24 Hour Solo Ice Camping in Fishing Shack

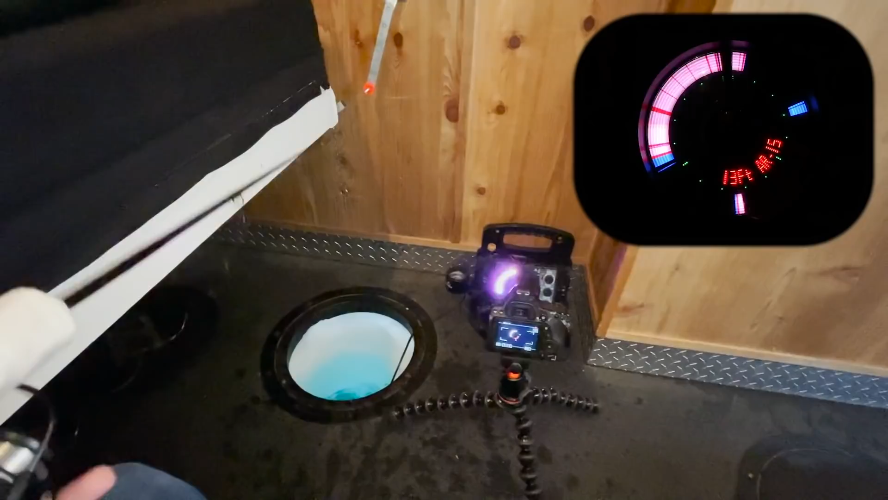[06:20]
On screen: depth 13 ft
Hopefully you guys can kind of see that. So for those of you that don't know what this is, right?